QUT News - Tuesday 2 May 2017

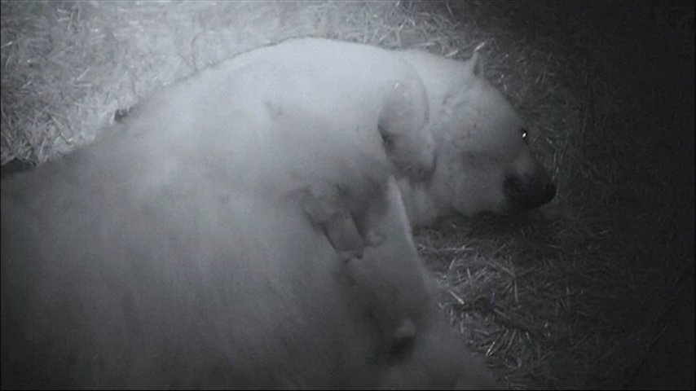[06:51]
They're furry, blind and too small to see. But SeaWorld's first twin polar bear cubs are here. And mum Leah is relishing in their cuteness.
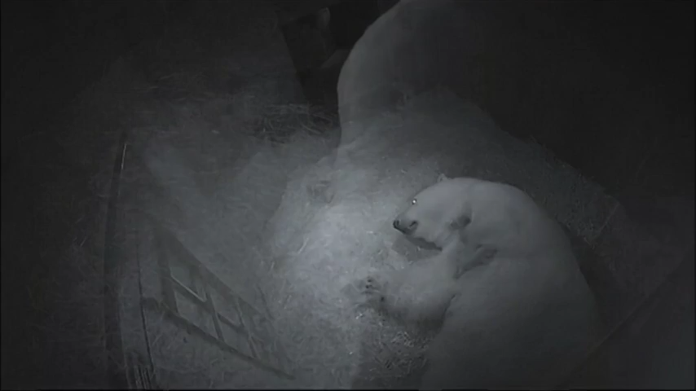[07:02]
Captured on den cam being very gentle with her latest additions. We've created a maternity den or a birthing den.